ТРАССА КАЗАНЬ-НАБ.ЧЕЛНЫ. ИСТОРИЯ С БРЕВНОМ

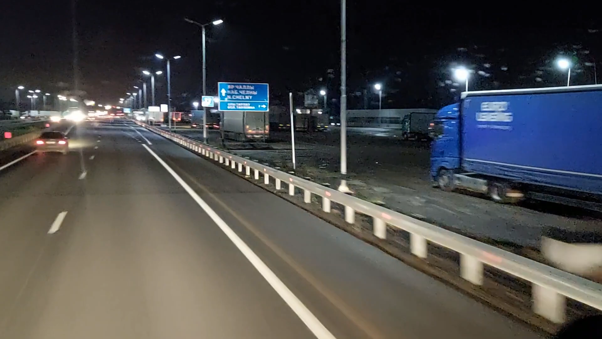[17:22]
мы до елабоги и справа и слева у нас знаменитая большая стояночка тургай и как вы видите уже
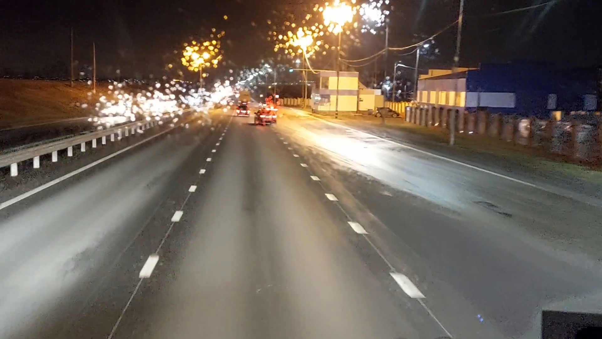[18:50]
видео фарф друзья ну вот мы и подъезжаем к набережным челнам здесь у нас на посту как всегда ждут но мы им не нужны и это радует
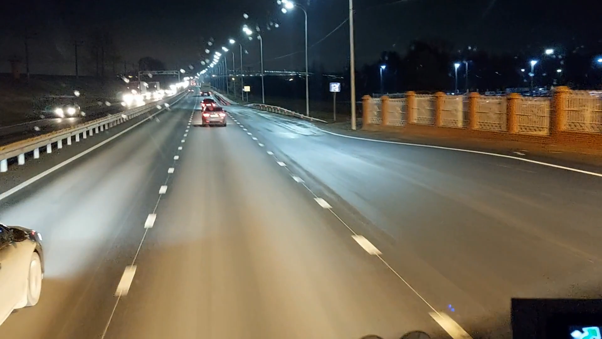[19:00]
у них другие заботы а у нас другие И тут вот не понимаю, стоянка, штрафстоянка, что ли, какая-то небитая, небитая, каких только автомобилей нет.
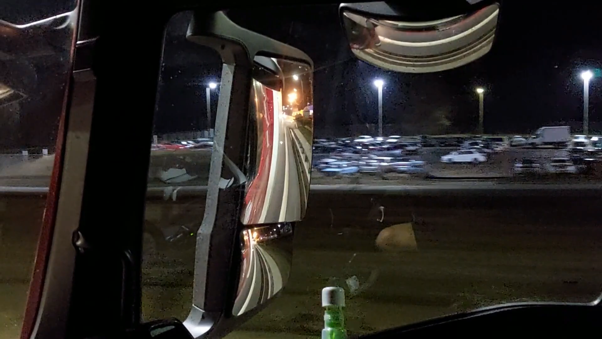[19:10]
Так, ну что, впереди у нас Нижнекамская ГЭС. А дальше у нас набережная Челны.